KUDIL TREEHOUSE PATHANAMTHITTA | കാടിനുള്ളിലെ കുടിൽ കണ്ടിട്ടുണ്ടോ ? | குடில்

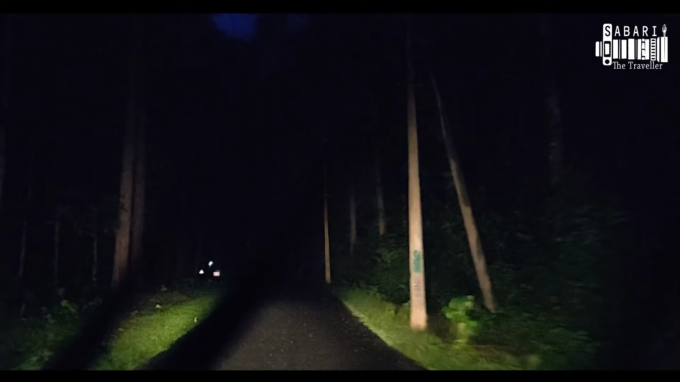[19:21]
ഈ കാട് ഇങ്ങനെയാണല്ലേ, പകല് ഭയങ്കര സൗന്ദര്യമായിരിക്കും, പക്ഷെ രാത്രി അതിൻ്റേതായിട്ടുള്ളൊരു ഭീകരതയായിരിക്കും.